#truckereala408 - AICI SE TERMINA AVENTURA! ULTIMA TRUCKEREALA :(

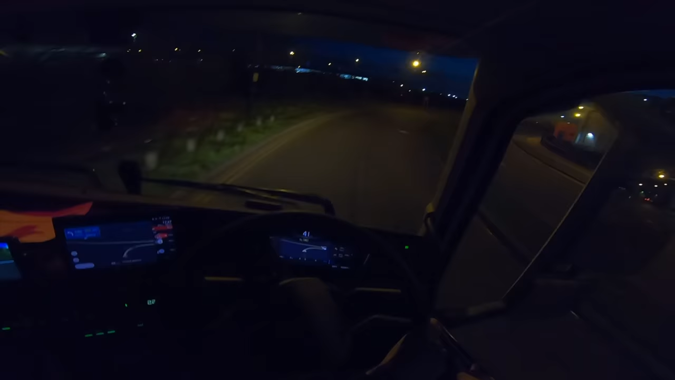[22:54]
pentru niște lucrări și asta însemna să oculez tocmai pe partea cealaltă, că mi se pare că nu fac bandă alternativă pe pod. De fapt nici nu cred că au cum să facă bandă alternativă pe pod, bandă alternativă fac doar prin tuneluri. Dar dacă închid unul, n-ai nicio șansă. Și să sperăm că... Hai și eu, și eu, și eu, și eu, și eu, și eu, și eu, și eu. Sunt două benzi aici, boss, poți să vii pe lângă mine dacă nu știi. Uite, aici se închid.
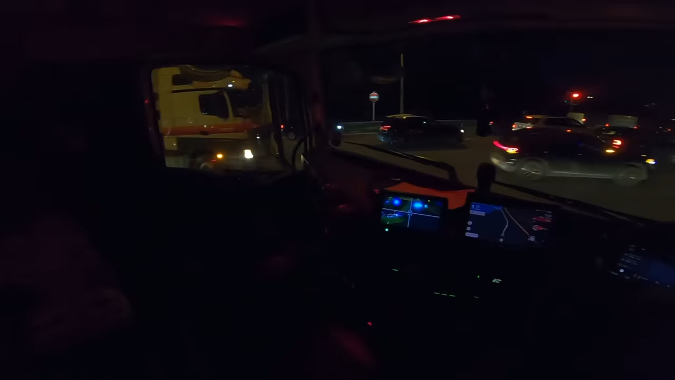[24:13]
Da. Bine că nu e coada până aici, la Turoc. Fix până aici este coada pe M25 să traversezi podul. Păi n-ai trecut și tu pe un roșu?
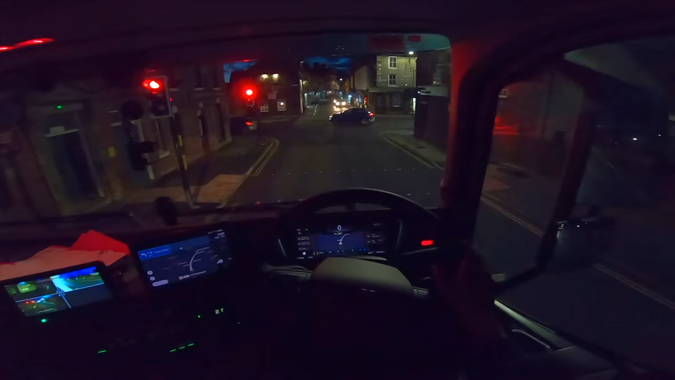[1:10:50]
după GPS-ul. Și văd că m-a scos după A64, dar acum am dat seama de ce m-a scos, pentru că nu aveam cum să ies de pe A64 direct în zi,
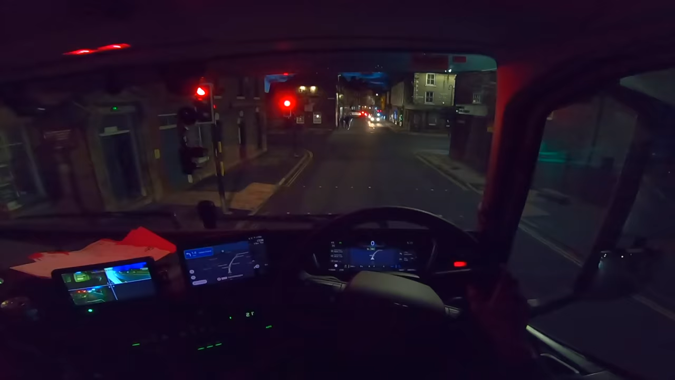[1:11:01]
direct în ieșirea în care trebuia mie, pentru că trebuia să vin după sensul celălalt de A64. Și văd că m-a băgat pe aici, prin Malton. Văd că e așa, un drum destul de principal. Nu, doar că e destul de îngust, așa că e prin oraș. Destul de drăguț Maltonul ăsta. Mi se pare drăguțel așa.
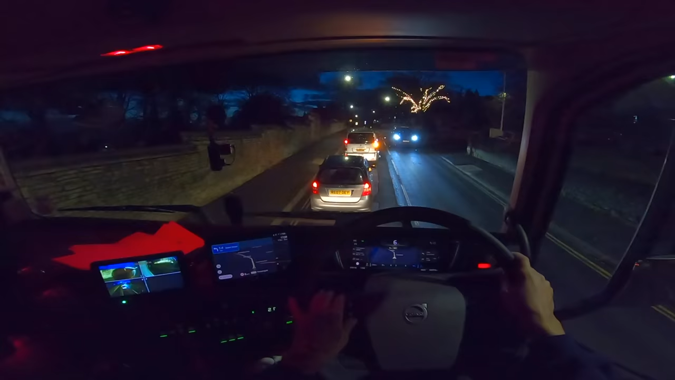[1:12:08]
Hai bosicii. Ați venit cu taxiul la pub? Vă jos nu veneați și chemați taxiul când plecați. Și aici la ProPack, la ăștia, e o curte, nu știu dacă am filmat vreodată la ei. Tot așa, o mizerie, o rampă de asta destul de îngustă, de fapt nici nu poți să dai jos din camion.
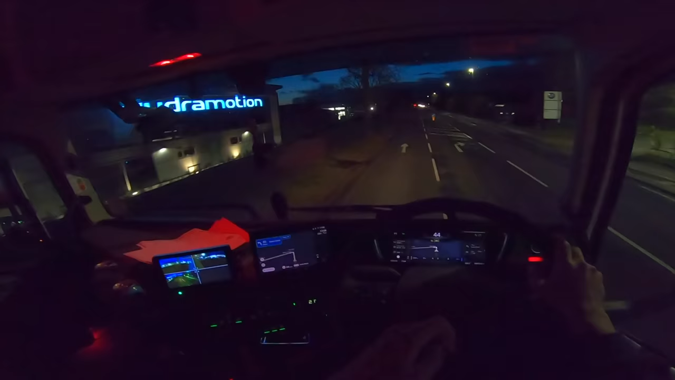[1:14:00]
Aici pe stradă. Aha. Aici și așa. Da, eu de obicei venim din partea aia. De pe A64. Boss, te puteai duce și tu mai în față, că vedeai că intru cu camionul. Uite, n-am loc. Băga-mea și pula în tine, că nu vine nimeni, bă, după mine. Mamă, cât de prost e, bă, băiatule. Bă, cât de prost e, bă, băiatule. Aha, uite, la fix, mai vine cineva.